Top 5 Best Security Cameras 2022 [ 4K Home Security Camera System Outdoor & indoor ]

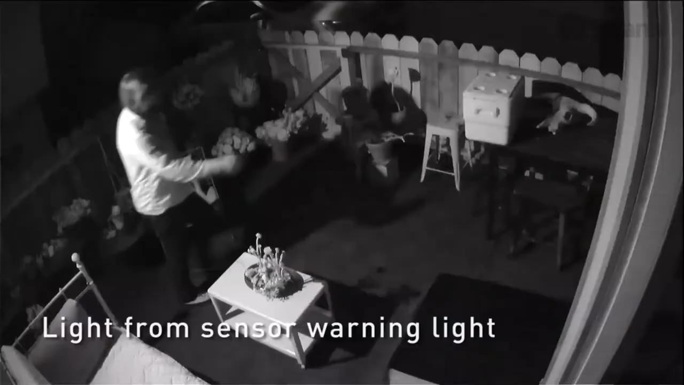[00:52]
This cutting edge 8 camera, 8 channel DVR 5580 wired observation camera framework sees faces,
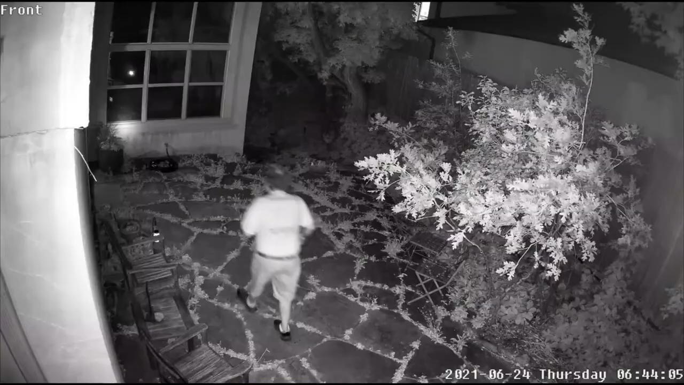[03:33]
Lesson bogus cautions, save extra room, 100 feet night vision. Give clear video quality to up to 100 feet in low-encompassing light.